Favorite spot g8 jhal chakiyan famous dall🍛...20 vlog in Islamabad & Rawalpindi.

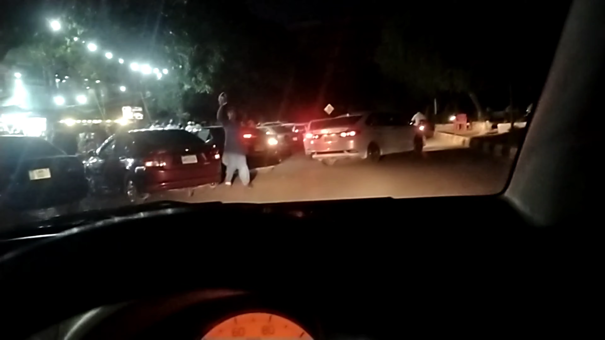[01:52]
یہاں پہ یہ گاڑی نکل رہی ہے تو میں لگاتا ہوں پر یہ گاڑی یہاں پہ پڑی ہے یہاں پہ لگاتا ہوں